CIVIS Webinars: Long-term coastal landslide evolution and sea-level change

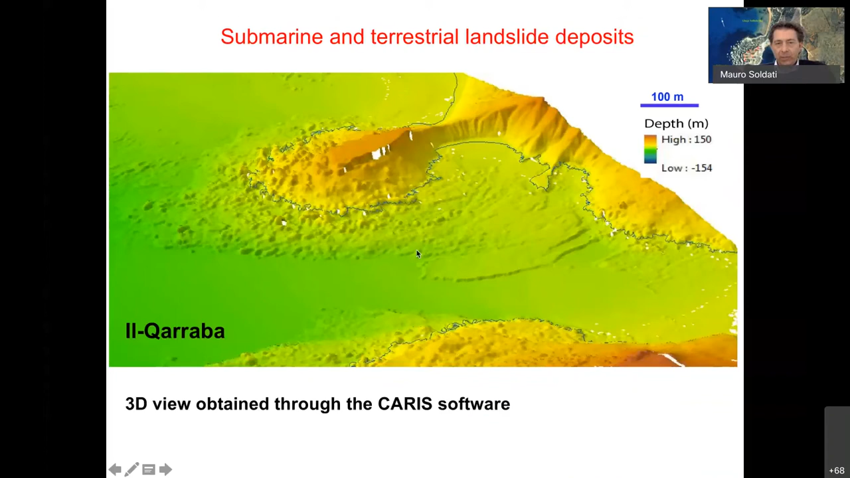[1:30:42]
the sea level was not modifying significantly the landslide deposits. This is what we saw from above. So you see that this is the deposit that you can clearly see on shore.
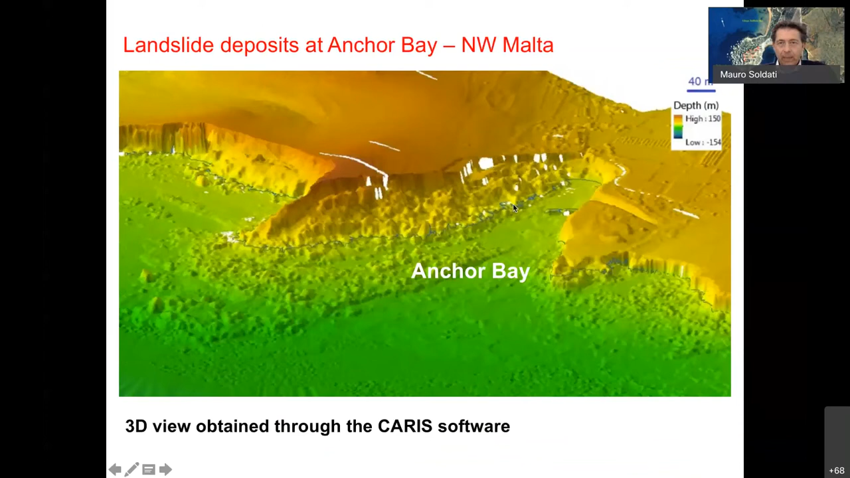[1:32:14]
very fascinating field of research. You can discover very, very interesting geomorphological features.
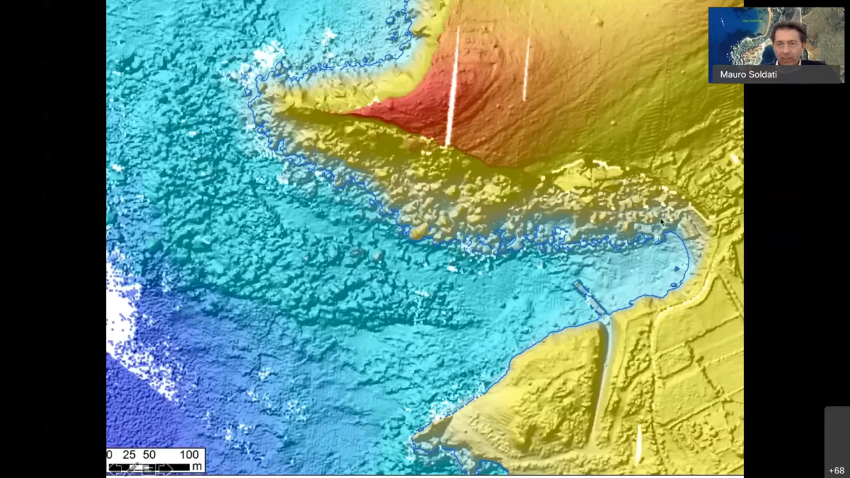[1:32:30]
The rock spread and block slide over which Papai village is built is this one. But look in front of the promontory, which is the situation. So in blue, you see the present coastline,